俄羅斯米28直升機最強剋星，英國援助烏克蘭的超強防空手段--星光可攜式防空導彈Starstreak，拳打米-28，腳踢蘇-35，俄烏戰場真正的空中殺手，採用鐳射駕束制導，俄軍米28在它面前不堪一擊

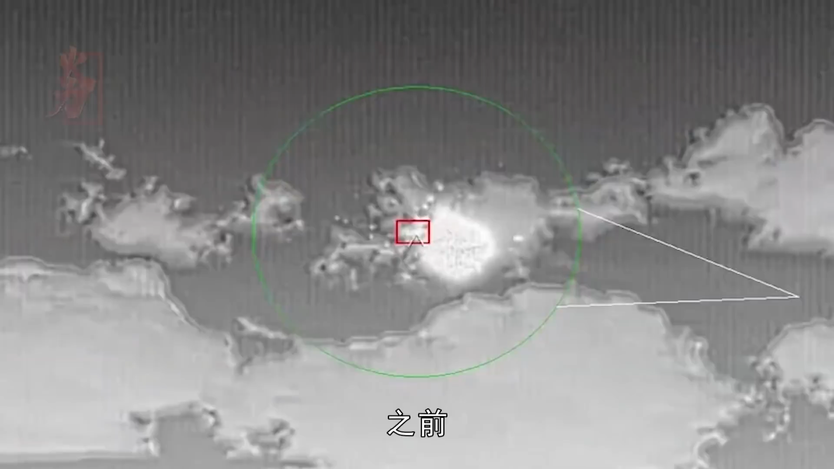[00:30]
之前就有过一段俄罗斯的米28武装直升机在乌克兰上空被击落的视频在被导弹击中后米
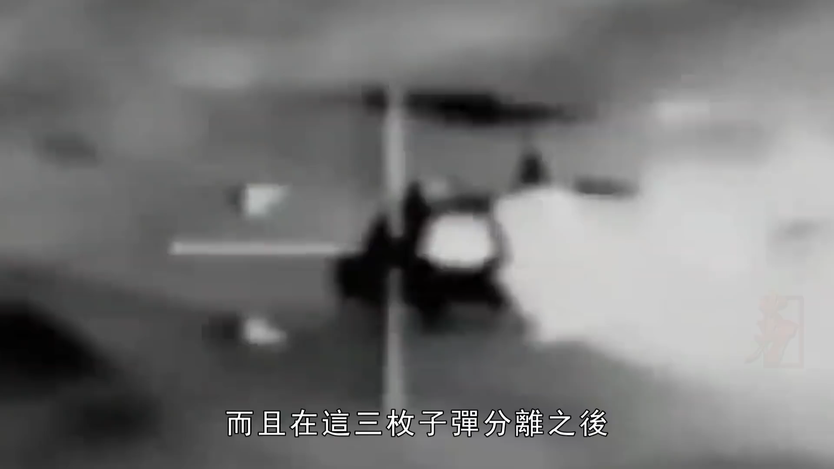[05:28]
在这三枚子弹分离之后是以1250米每秒的速度朝目标飞去采
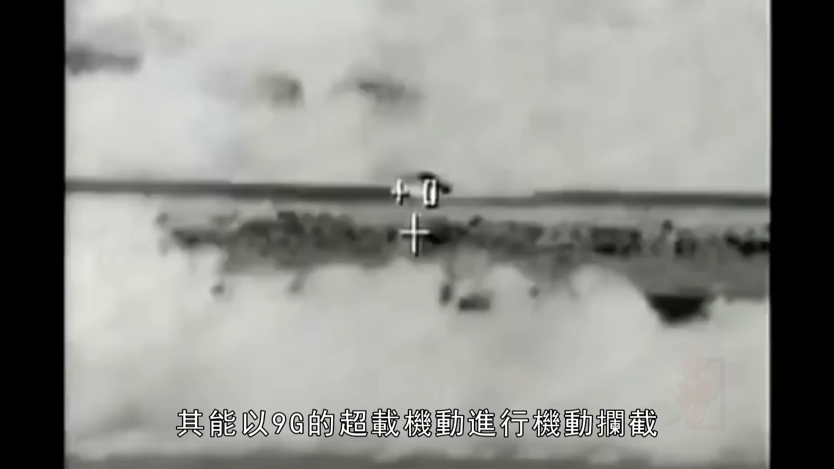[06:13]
能以9G的过载机动进行机动拦截目前现代战斗机飞行员的抗过载极限